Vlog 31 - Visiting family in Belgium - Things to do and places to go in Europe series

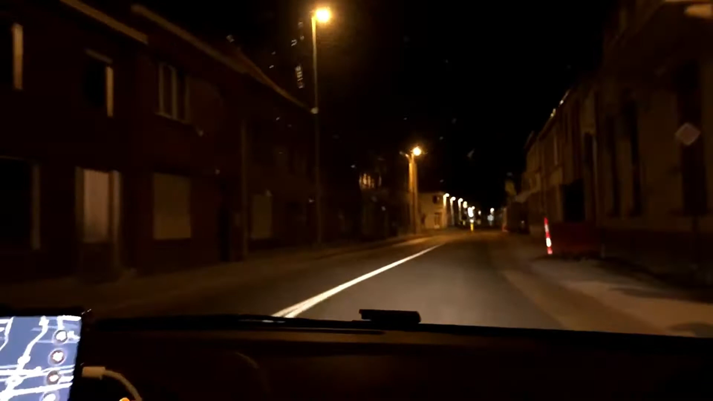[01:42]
En België ligt echt op Ghost Town. Is buitenland. Daar is echt niemand op straat. Het ziet er echt uit als een ghost town, ja. Een beetje... Moet ik hierheen?